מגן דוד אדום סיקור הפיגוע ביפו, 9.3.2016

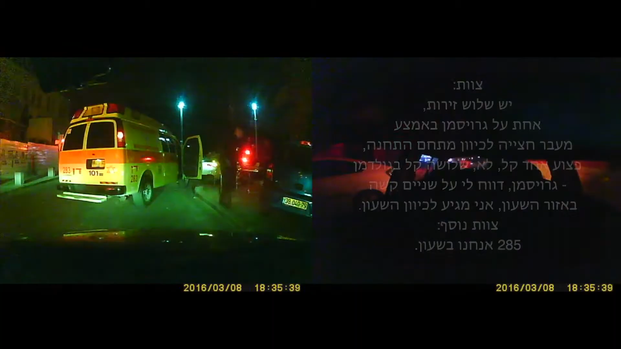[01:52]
אחד, אלכוהול מדמם, דם עבר חצה לכיוון מתחום התחנה, פצוע אחד קל. בנוסף, שניים קל בגולדמן קויפמן. דווח לי על שניים קשה באזור השעון. אני מגיע לכיוון השעון.